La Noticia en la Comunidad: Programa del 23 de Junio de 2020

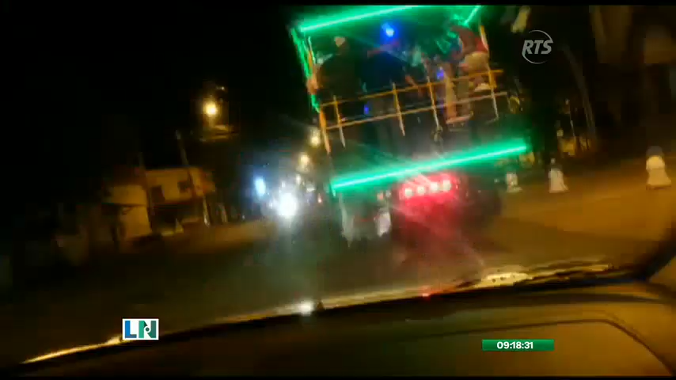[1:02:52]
La Chiva Carrera recorrió varias calles de la cabecera cantonal de Daule.